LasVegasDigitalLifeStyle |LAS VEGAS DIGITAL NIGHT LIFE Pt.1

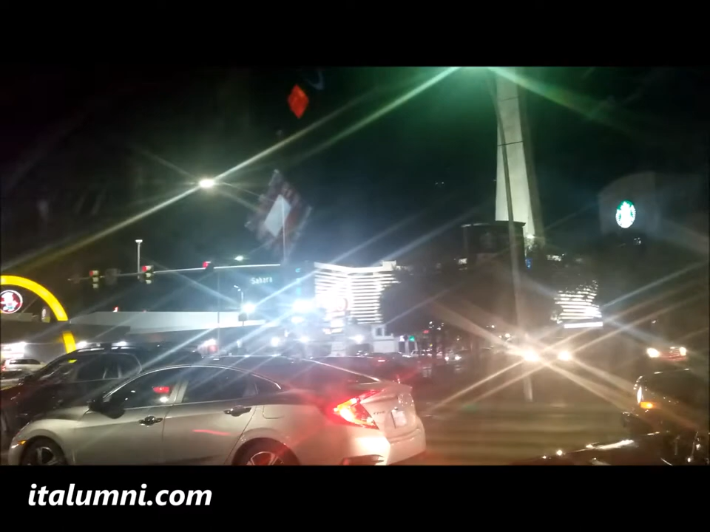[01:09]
What's this? Mr. Mike, this? That's the stratosphere. Right.
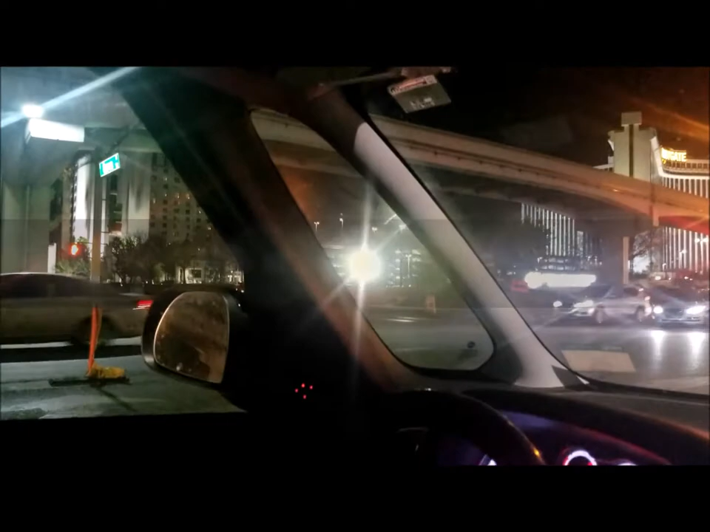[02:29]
It was called the Hilton then. Mm-hmm. Now it's called Westgate.
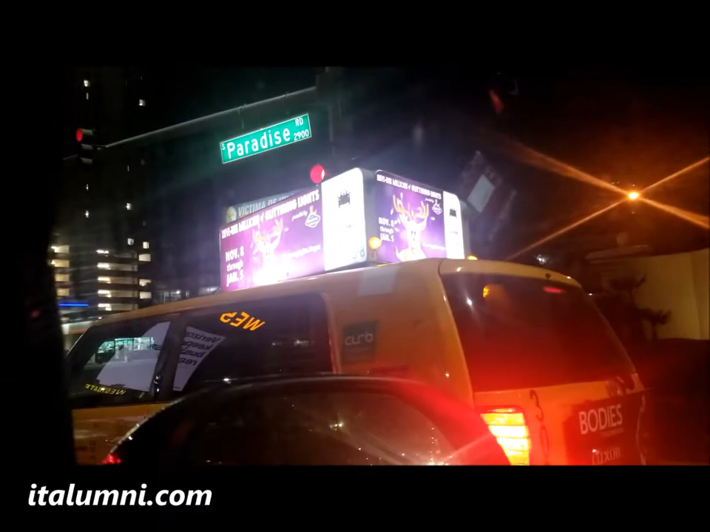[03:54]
So, how many casinos do you think we have in the city of Las Vegas? A lot? Yeah, a lot, but there's so many small ones that you don't see. That's the
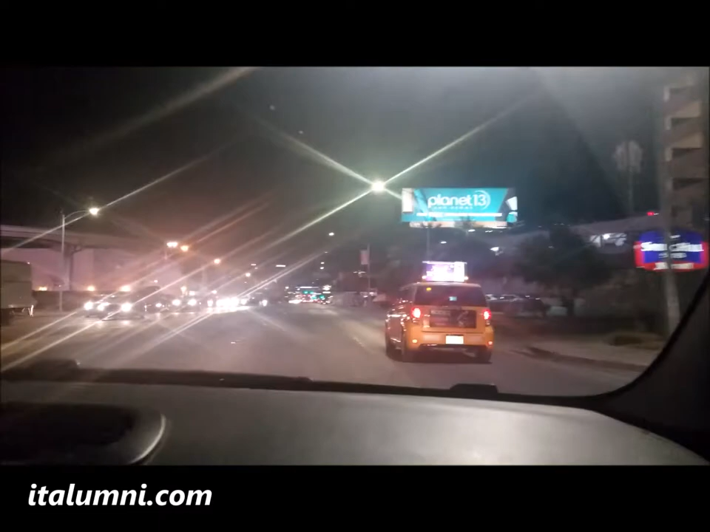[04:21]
they built the convention center. This was the old part they built. All this is new. Convention Center West. Wow. So we have East and we also have West. Oh, West Central?
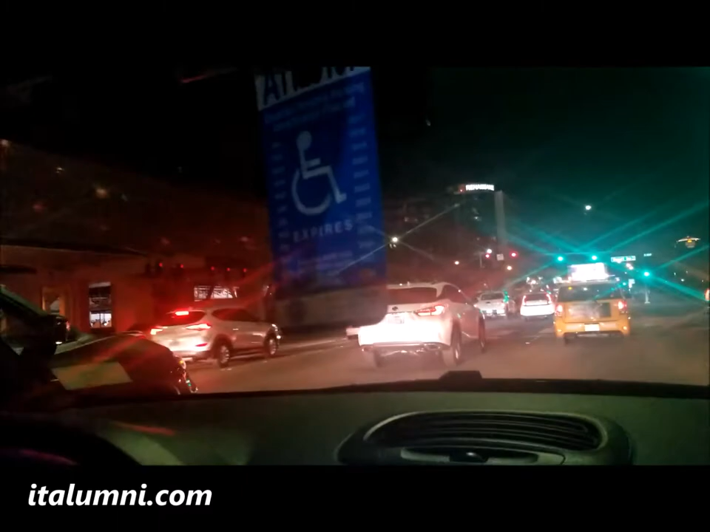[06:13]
it hasn't gotten to downtown.
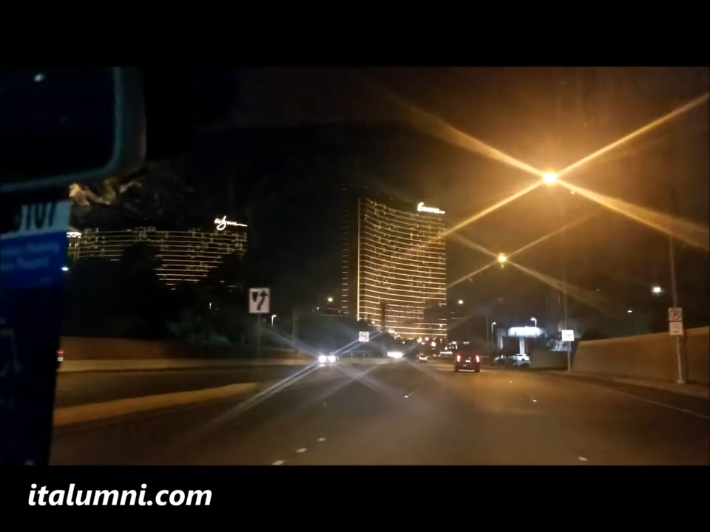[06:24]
You could see beautiful hotels that you could come have a vacation. We have Wynn, we have Encore, right? And Bellagio, Venetian.